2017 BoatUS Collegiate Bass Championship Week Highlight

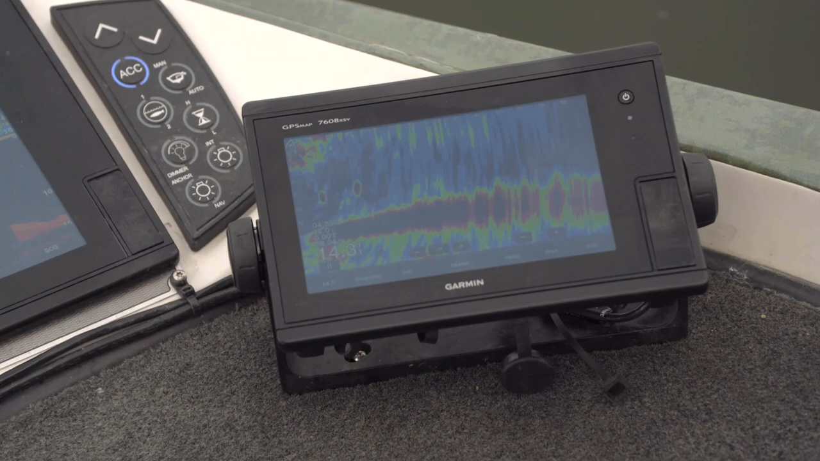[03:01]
Anglers got some one-on-one time with Clark Wendland to check out the latest technology